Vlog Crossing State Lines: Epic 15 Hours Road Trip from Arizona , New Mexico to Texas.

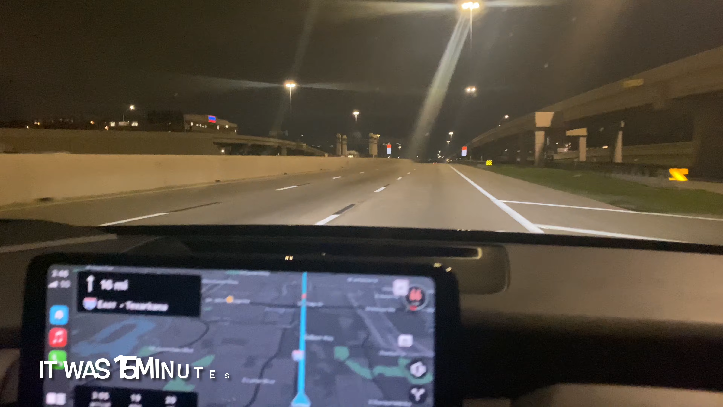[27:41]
started this journey at 10 a.m. from Arizona coming to Texas. And so right now, as you see, we have reached Texas, and this is Fort Worth.
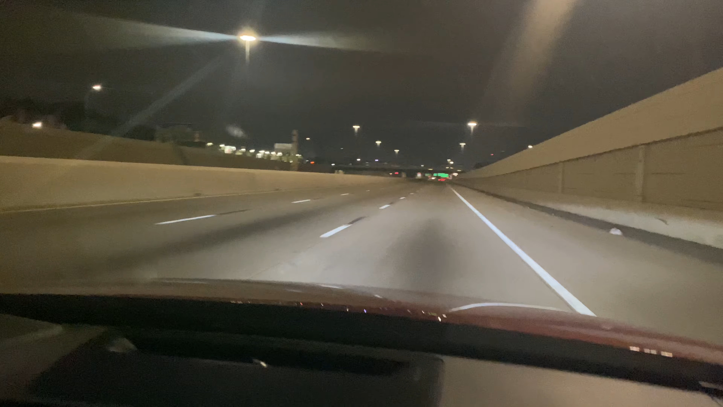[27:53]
Fort Worth is one of the city in Texas. I told you, I will tell you stories about Fort Worth and Dallas and Houston. Probably those are the cities that I might go on and then visit and stuff like that. So right now, it is exactly when I tried to check on my GPS, it's 2:47. That is a.m. So probably we have drove almost like 15 hours on this road.
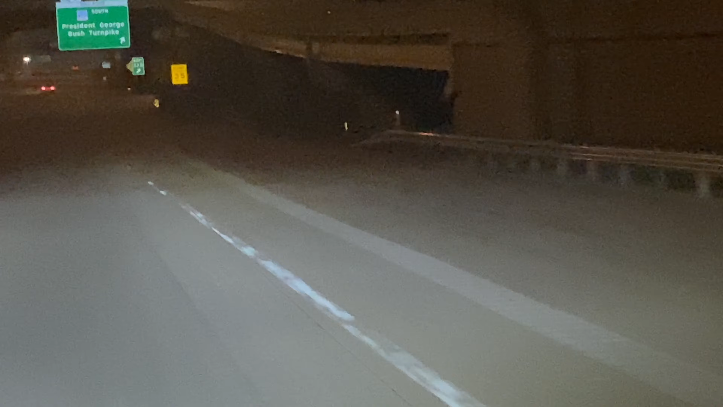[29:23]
So probably you see. So President George Bush turnpike.
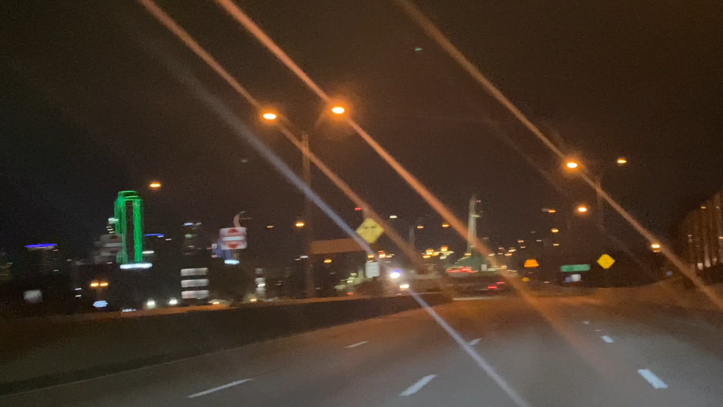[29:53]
Downtown. So look at this. Okay. Trying to zoom so that you can see.